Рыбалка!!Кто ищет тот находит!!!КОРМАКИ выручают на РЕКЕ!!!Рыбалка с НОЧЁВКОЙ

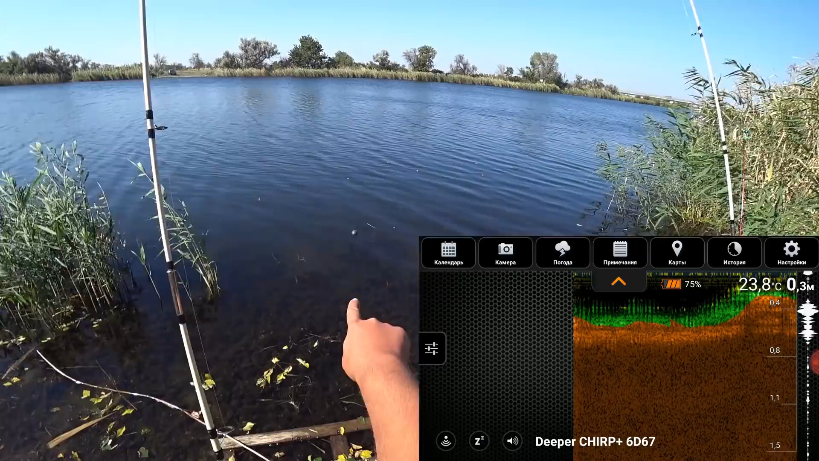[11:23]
On screen: depth 0.3 m, water 23.8°C
Вот трава, вот глубина реальная, да. Вот, пожалуйста. Так, рыба, друзья мои, в пол воды идет.